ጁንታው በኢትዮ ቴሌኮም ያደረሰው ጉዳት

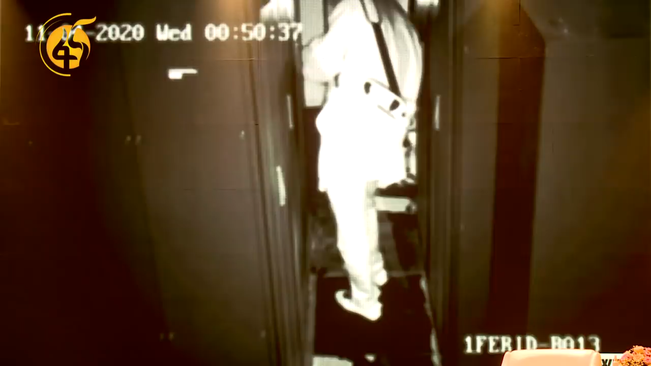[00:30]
ከተቋሙ የጥበቃ ሰራተኞች ውጪ የሆኑ አካላት ወደ ሰሜን ሪጅን ጣቢያዎቹ በመግባት አገልግሎት የማቋረጥ ድርጊት በመፈጸማቸው መሆኑን ወይዘሪት ፍሪዮት በመግለጫቸው አስተዋል።
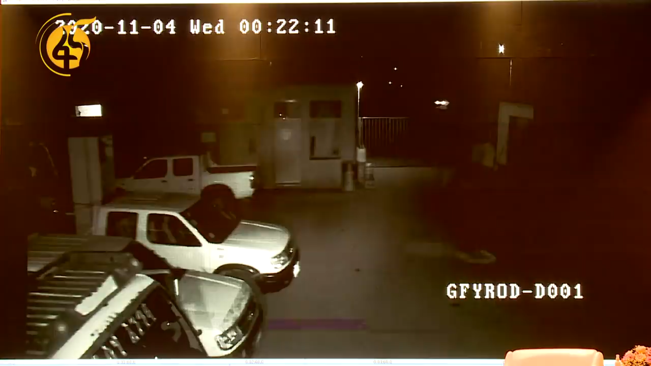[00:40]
በጀመረ ምታዋቸው እንግዲህ ጋቢ የለበሱት የኛ ጥበቃ ናቸው ማለት ነው። ዲወጡ እየገፋቸው ነው። ኦሬዲ አንደኛው የታጠቁት የኛ ጥበቃ ወጥተዋል፣ ገፍተዋቸው አላሰጥቷቸውና ያው እዚህ ጋር ሲገፈትሯቸው ታያላችሁ። ሌሎች አካላት ከተቆጣጠሩት በኋላም የገቡ ሰዎች አሉ። እነዚያ የገቡ ሰዎች ቀጥታ የሄዱት ወደ ኢኩፕመንት ሩም ወይም ቅድም ያሳዩዋቸው የኮርሳይቱ ዋና ዋና ሲስተሞች ወዳሉበት ነው ማለት ነው። ስለዚህ በወቅቱ
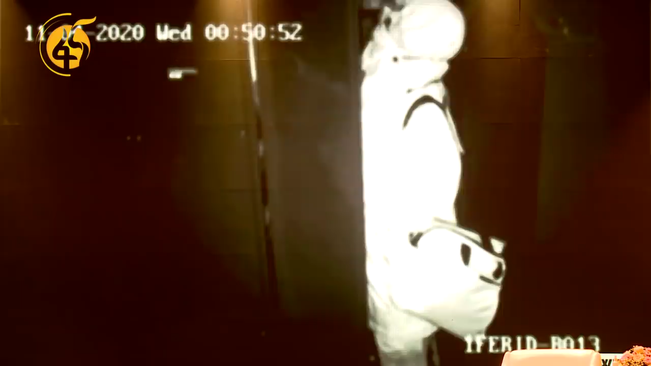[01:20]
እንደጠፋ ሸቶፍ እንደተደረገ ማረጋገጫ ከዚህ አግኝተናል ማለት ነው። ስለዚህ በዋናነት አገልግሎት የተቋረጠበት ምክንያት እንዲጠፋ ፊዚካል ኢንተርቬንሽን ስለነበረው ነው ማለት ነው። ይሄ ሪከርድ ያገኘ ነው እንግዲህ